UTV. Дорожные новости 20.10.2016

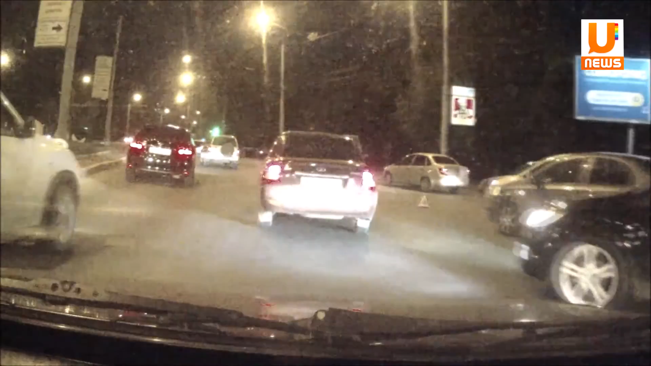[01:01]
Все автомобили получили незначительные повреждения. Несмотря на ДТП, пробки в этом районе не было. Администрации города принято решение увеличить пропускную способность на улице Бурзянцево.